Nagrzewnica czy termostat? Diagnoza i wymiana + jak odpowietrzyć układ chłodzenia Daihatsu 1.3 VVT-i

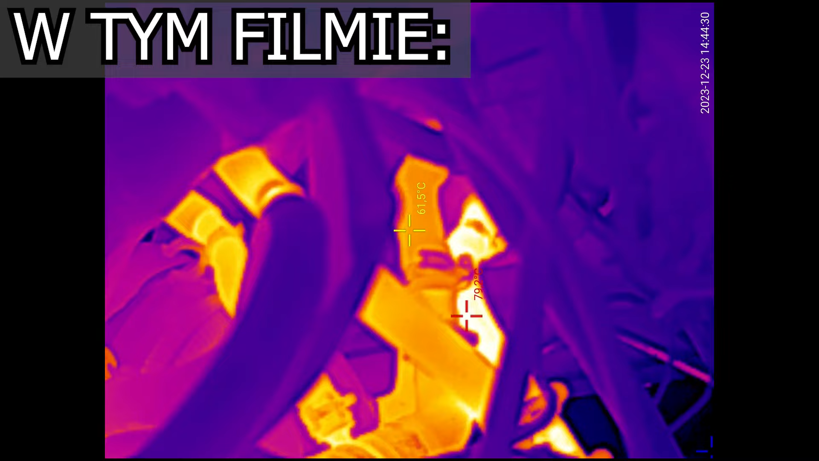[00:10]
On screen: spot 61.5°C
O i tu mamy nagrzewnicę, 80 wpływu, 60 wraca.
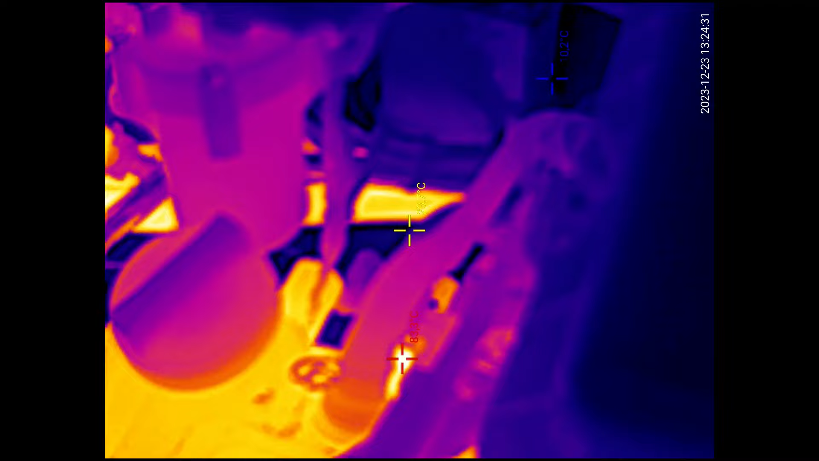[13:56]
Tak ciepły to pewnie dawno nie był. Do nagrzewnicy 50.
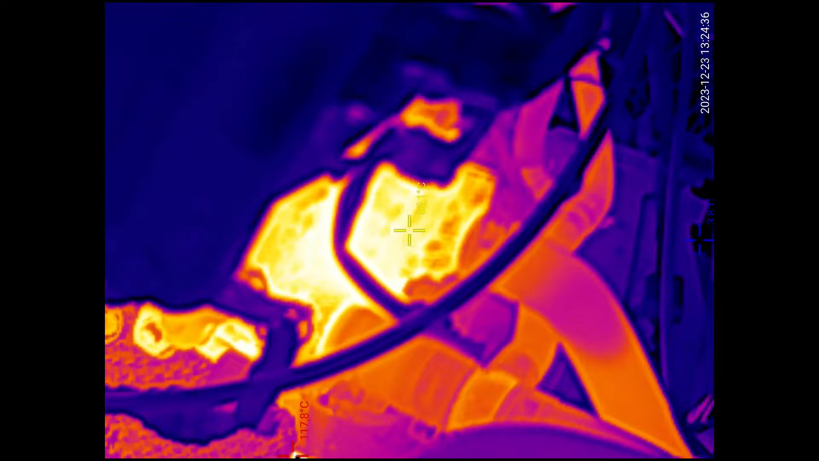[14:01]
Tutaj sam silnik 80 parę.
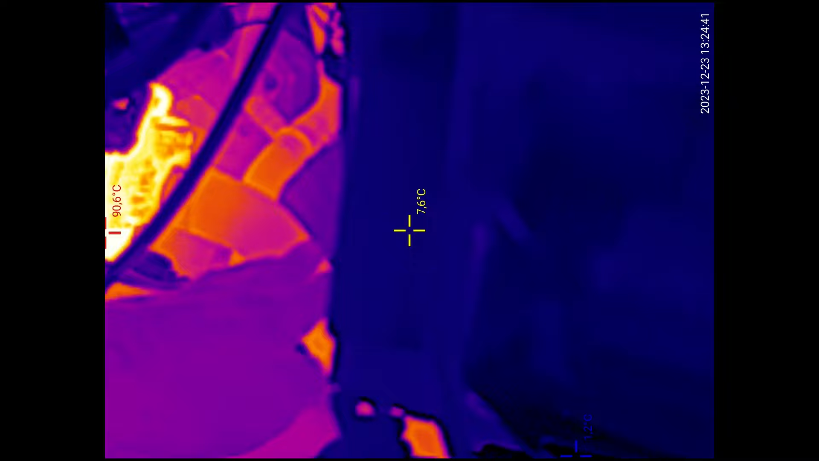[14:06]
On screen: spot 7.6°C, max 90.6°C
50 ma ten wąż. A górny chłodnicy 25.
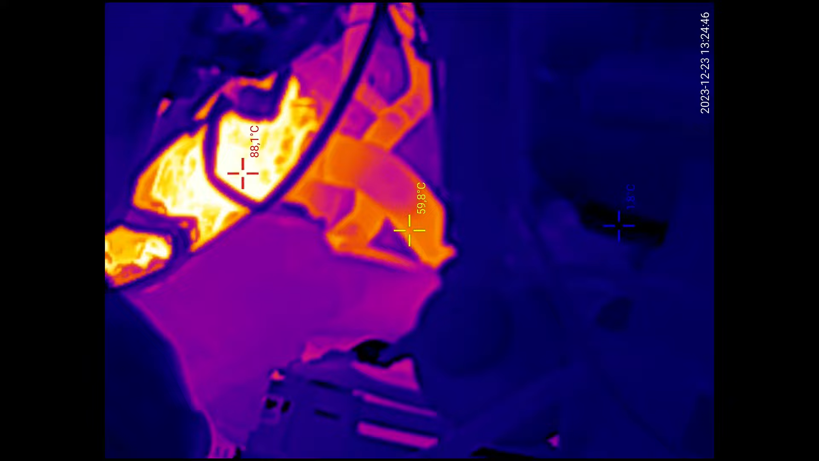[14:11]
Czyli on w ogóle chłodnica tutaj nie zaczęła pracować. Czyli się w ogóle nie otworzył termostat, nie?
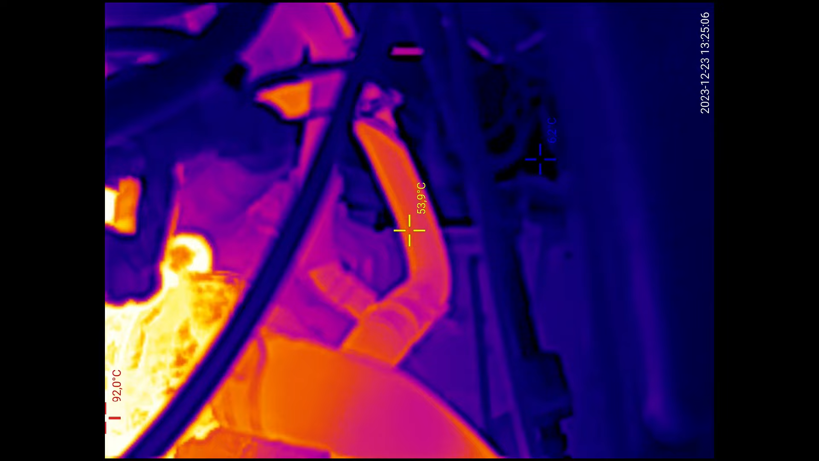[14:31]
On screen: spot 53.9°C, max 92.0°C
Tu jest 51 wąż. A tu jest drugi zimny 32.
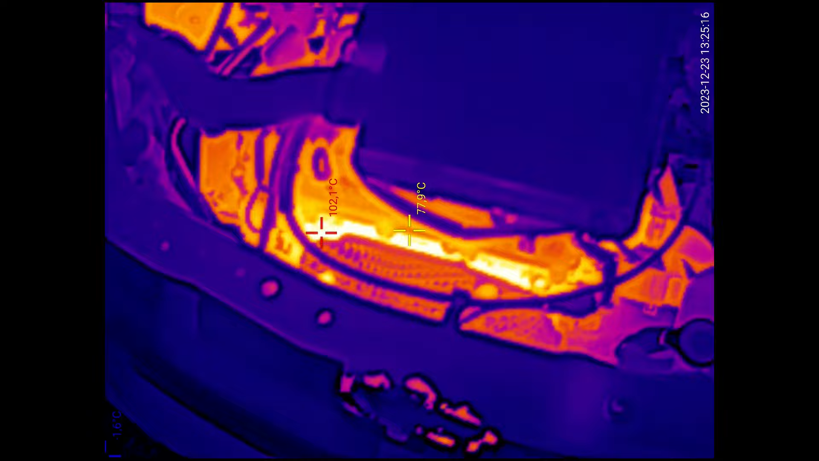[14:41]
No tak, że może się to otworzy jakoś.
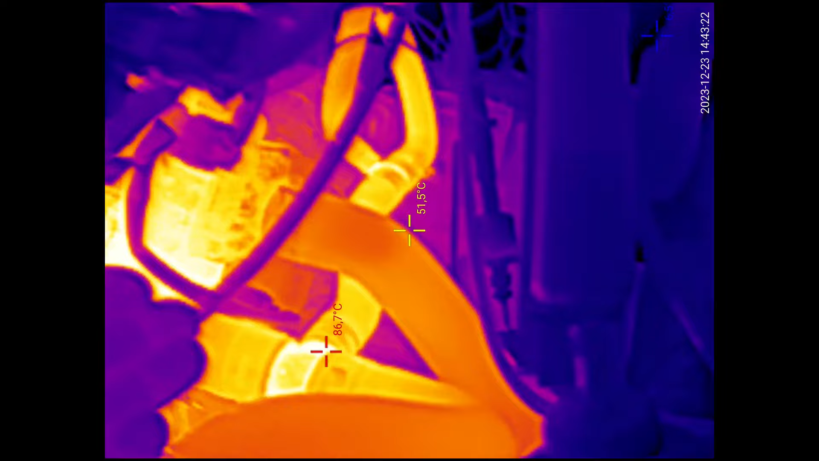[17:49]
On screen: spot 51.5°C, max 86.7°C
No i pod maską, jak to wygląda? Na nagrzewnicy jest tyle.
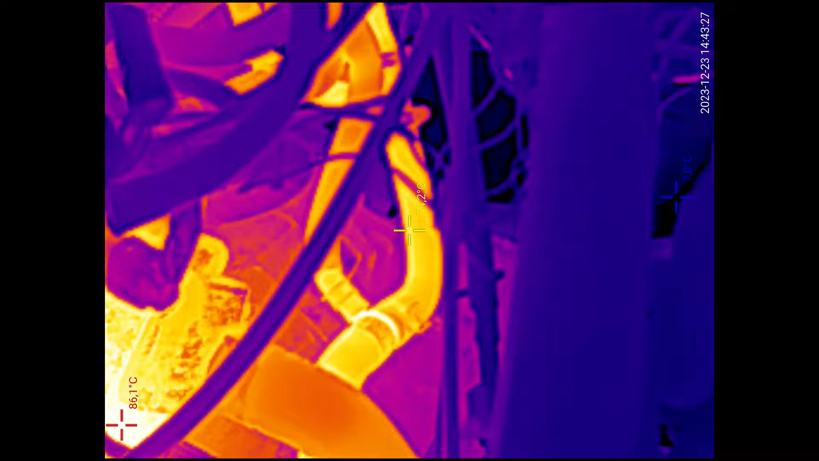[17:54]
Tu około 60 stopni.
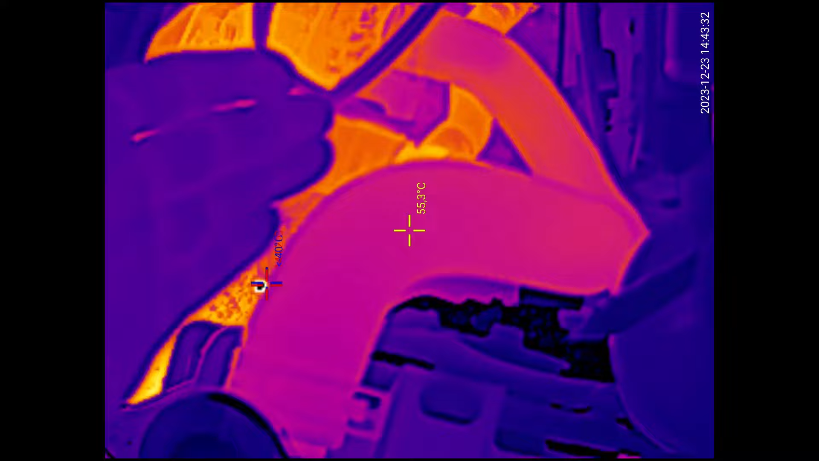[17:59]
On screen: spot 55.3°C
Górny wąż chłodnicy. Obydwa są ciepłe, takie wyczuwalnie ciepłe ręką.
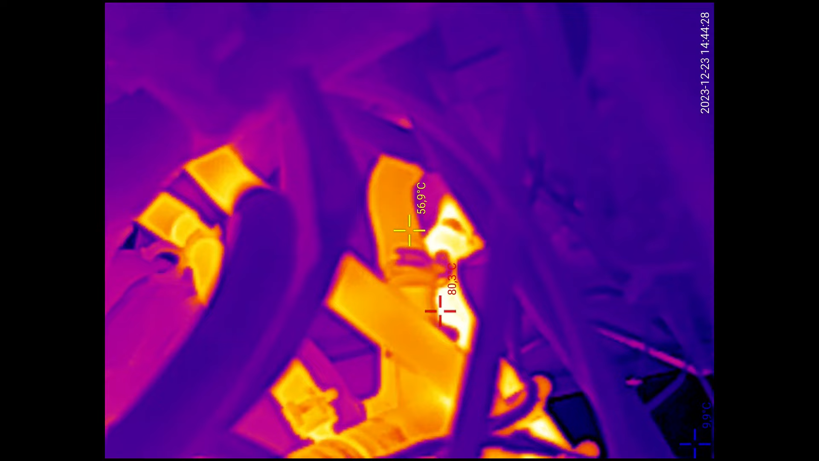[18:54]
On screen: spot 56.9°C
O, tu mamy na grzewnicę. 80 spływu, 60 wraca.